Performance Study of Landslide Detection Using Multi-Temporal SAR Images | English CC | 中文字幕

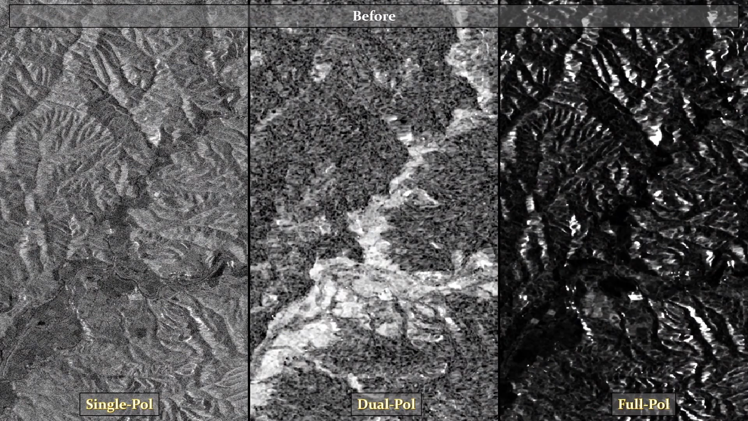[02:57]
These are the different indices before the event and after.